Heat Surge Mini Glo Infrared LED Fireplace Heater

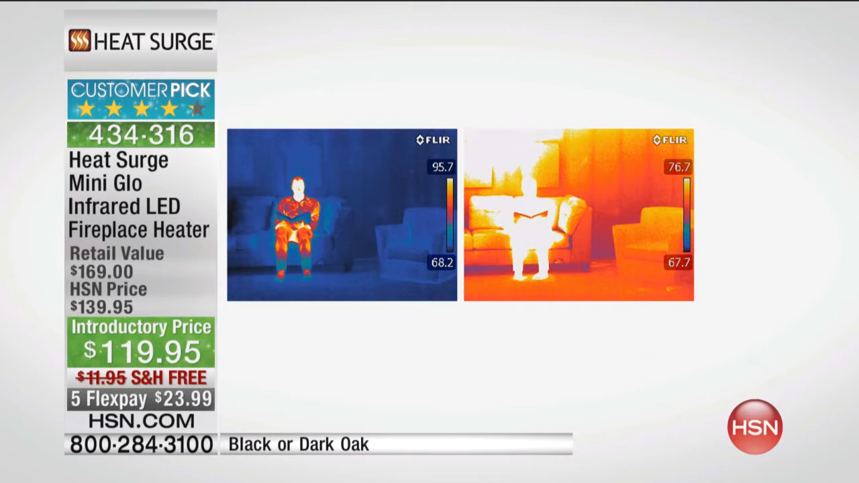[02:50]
And then on the right, look at that. Look how it heats the entire room. It heats the people in the room, which is the most important thing. That's what infrared heat is about. It's like the rays of the sun. You know, even on a cold day, you stand in the sun, the sun's coming through the window, and you feel yourself warming up. That's what infrared is all about. I love it. It does. It gives that great, like, you know when you come in and it's been cold, you're chilled to the bone?